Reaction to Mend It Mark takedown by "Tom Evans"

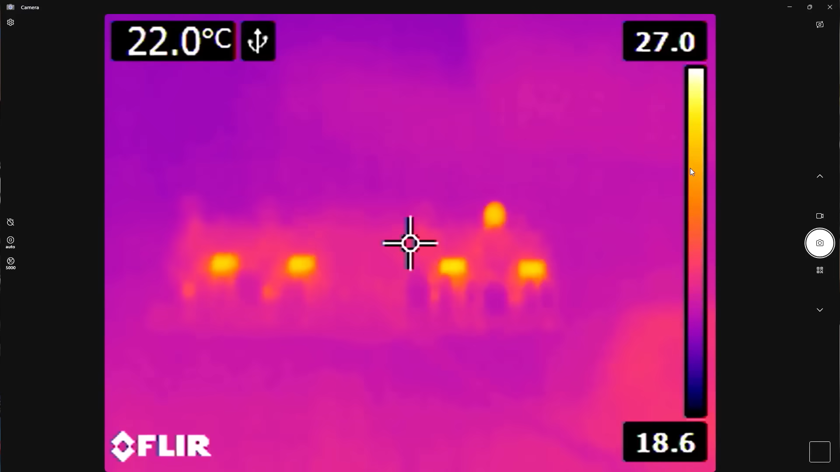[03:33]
On screen: spot 22.0°C
densely packed and I'm pretty sure that that densely those densely packed boards they heat up and you can see here that there is a problematic tantalum capacitor.